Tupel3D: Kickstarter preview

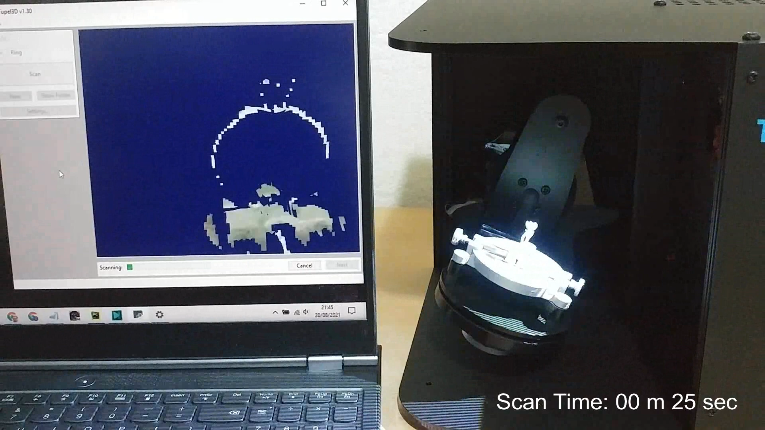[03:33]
I've accelerated it here so you don't have to wait. The scan software is intentionally simple.
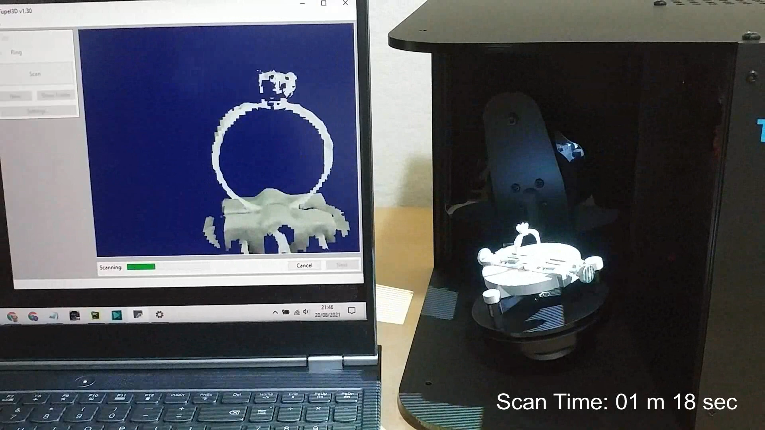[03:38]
Its sole purpose is to collect the scan data and save it to a 3D file.